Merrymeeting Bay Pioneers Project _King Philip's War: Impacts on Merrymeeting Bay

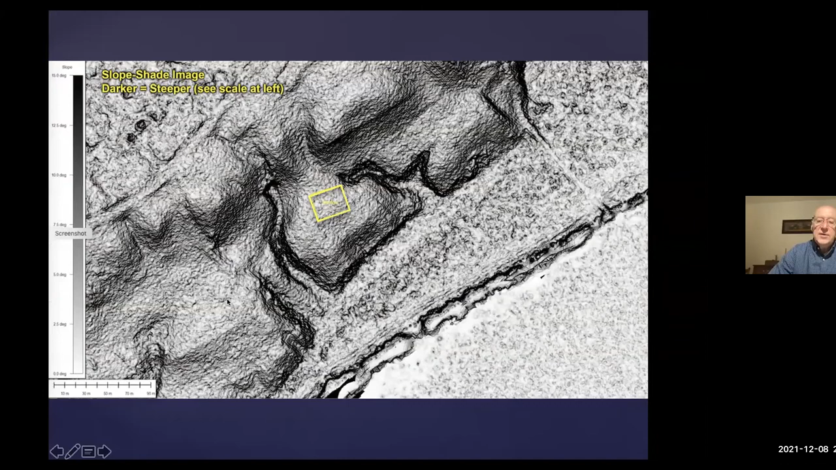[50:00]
Um, that's one of our technologies. We've been blessed with that. And, um, that shows the landscape.